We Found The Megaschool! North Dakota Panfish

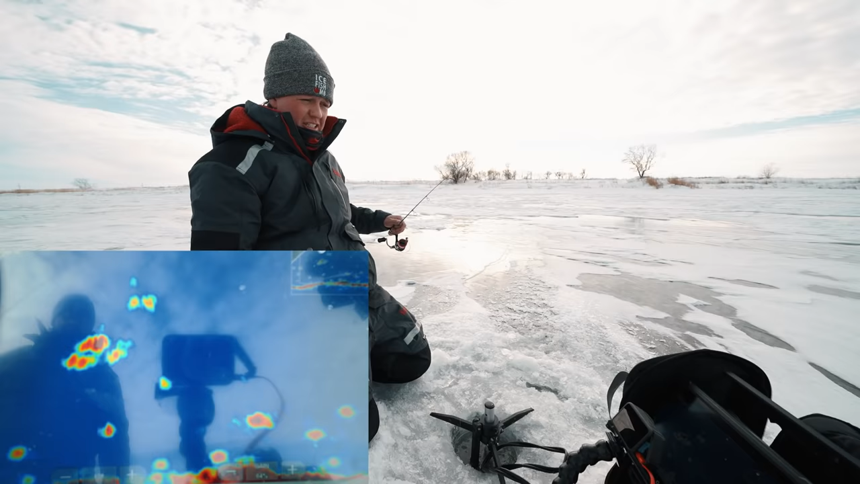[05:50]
Look at all those fish chasing up. First fish. What have we got? We got a bluegill.
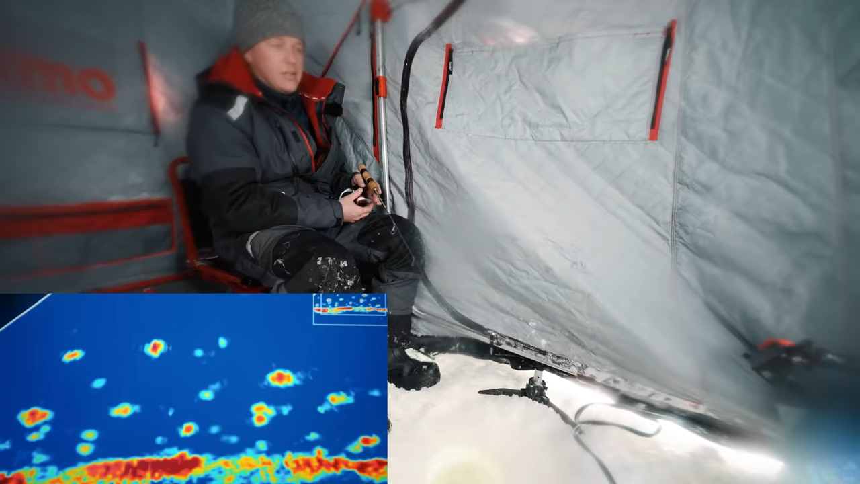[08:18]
I want that fish on the right there. Oh, there's two. I thought it was one big one. Got them. Just a slight lift. Oh, baby.